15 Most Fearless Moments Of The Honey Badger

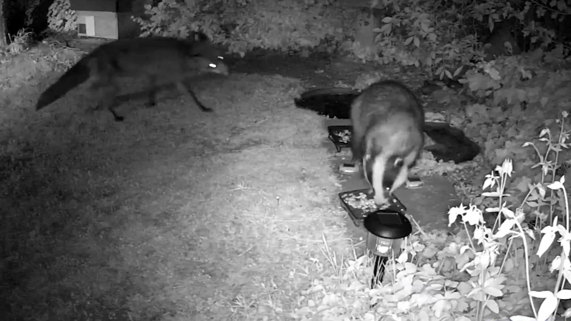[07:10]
A Fox bothers this Badger while he eats dog food, but the Badger is too hungry to care. The Fox is adamant and will not stop smelling and biting the Badgers behind. The Badger keeps his cool and continues to eat. These two must know each other because Badgers are vicious. And if this Badger wasn't familiar with this Fox, he would have already jumped him. Unless the food is that good and he doesn't feel anything.
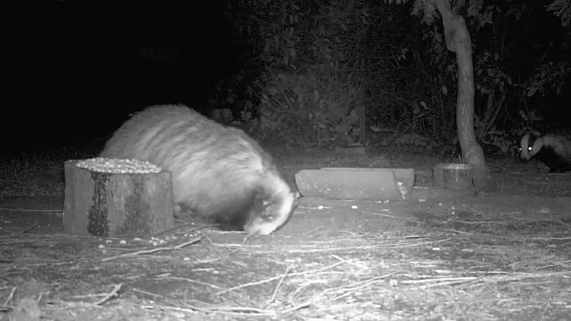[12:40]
These two male badgers got into a serious scuffle, and when all was said and done, the two protagonists walked away with serious injuries.
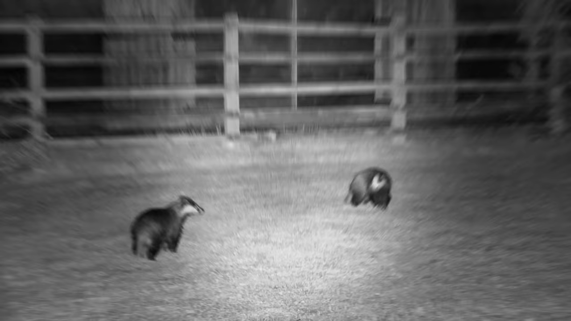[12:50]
These two male badgers are fighting it out, probably trying to settle a territorial matter, or perhaps fighting over a female.
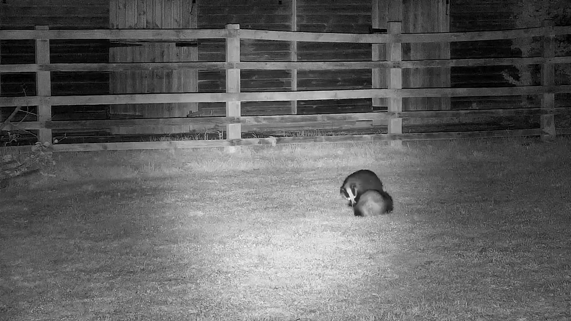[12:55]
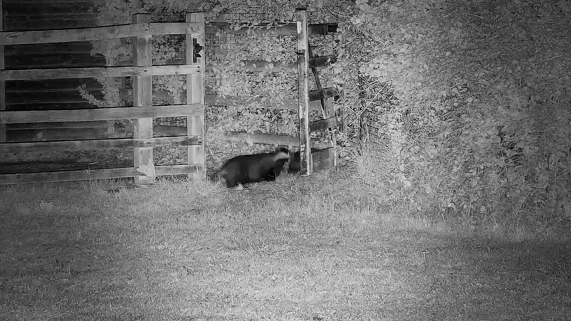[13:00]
Anything is possible, but these are two of the most probable reasons the badgers would engage.
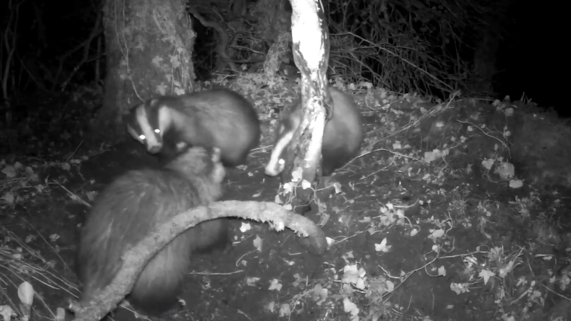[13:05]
The European Badgers in this video are play fighting as they wrestle and tumble in the middle of the night.
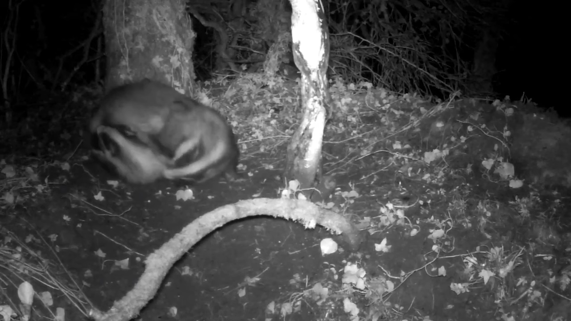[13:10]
They must be siblings just having a good time.
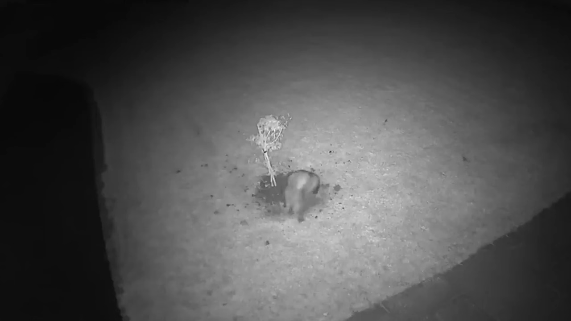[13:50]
bunny rabbits, and he's loving it. He's not happy with just one because he even runs after the rabbits trying to escape. Meanwhile, chasing one of the rabbits gives way for the other rabbits to run to the hills. The honey badger is probably one of the most loved, misunderstood, and revered little creatures in the entire world.
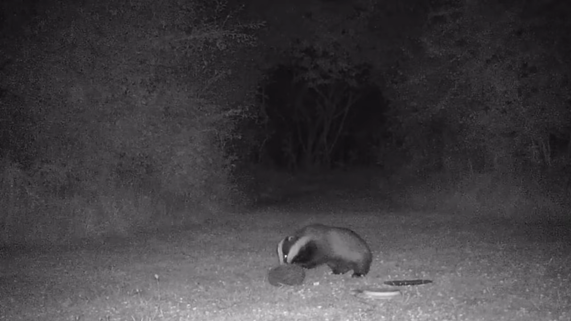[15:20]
Badgers are arguably the most significant predator of hedgehogs in Britain, potentially affecting their distribution. If you watch closely, you can see a hedgehog curled up for protection with the badger probing it before moving off.
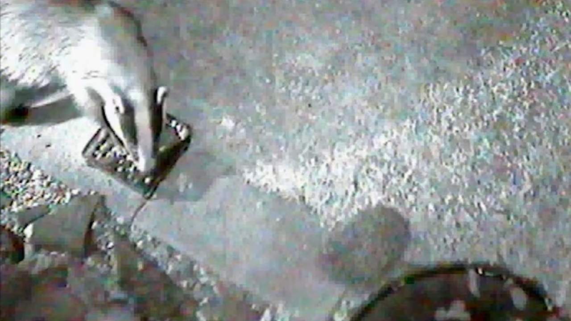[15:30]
Deterred by the hedgehog's spines, it's good to see the hedgehog has some form of defensive tactic against badgers.
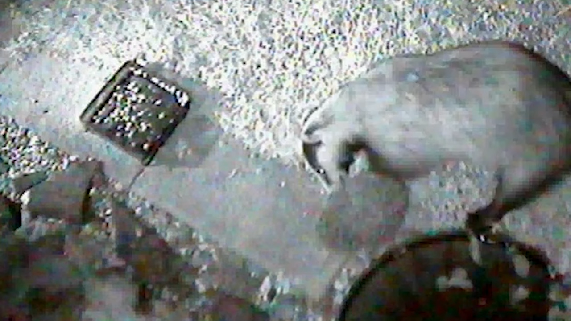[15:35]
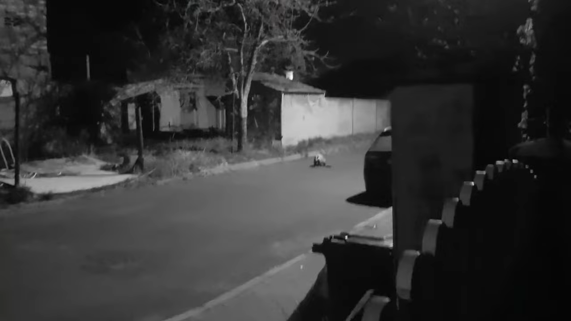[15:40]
The badger in this video attacks a hedgehog in the middle of the street during a night ambush.
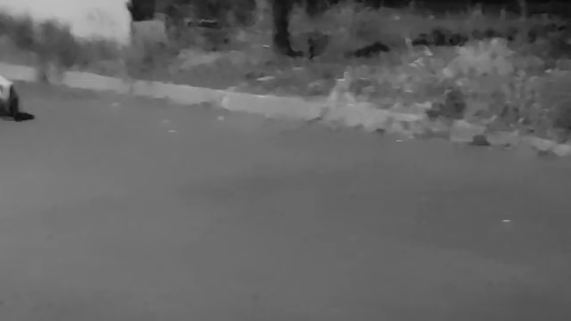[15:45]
At one point, the badger is startled by the person recording the video and runs off. It even stops and stares, but leaves immediately.
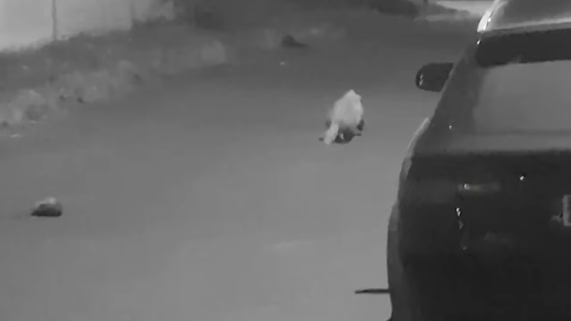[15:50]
How do you think a honey badger would handle the prickly animal, considering how difficult porcupines are for lions and leopards to handle?
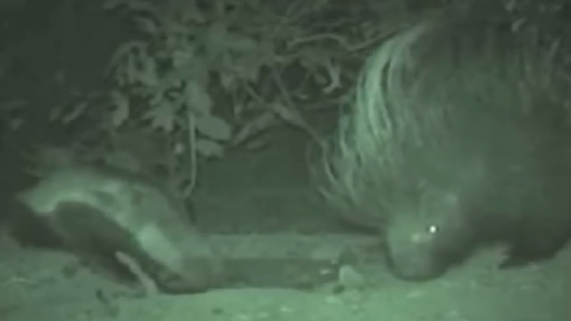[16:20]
A honey badger and a porcupine seem to share the same space without conflict in this video. How long this peaceful moment will last is unknown, but the honey badger doesn't pay much attention to the spiky animal as it walks around, close to it.